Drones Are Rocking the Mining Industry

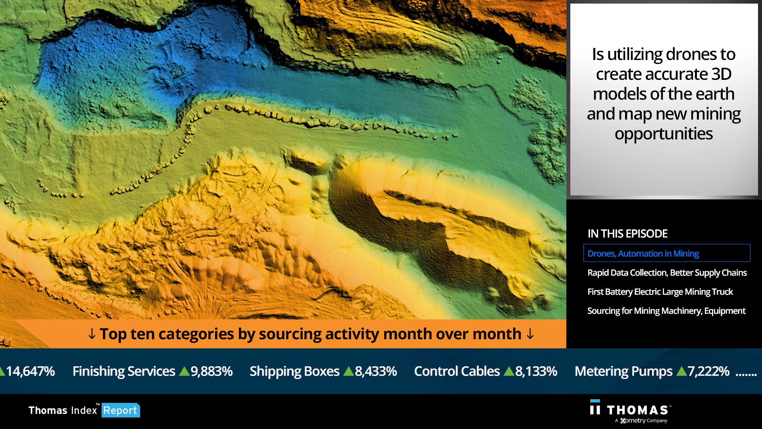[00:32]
is utilizing drones to create accurate 3D models of the Earth and map new mining opportunities.